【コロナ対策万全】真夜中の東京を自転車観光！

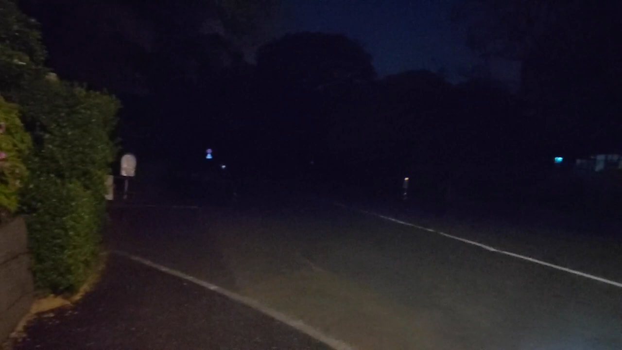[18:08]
東京スカイツリーですねでねあの北の丸公園の目の前まで来たんですけど暗すぎるんですよねえーこれ行くのかと思うんですよ武道館方面にはここを通らないといけない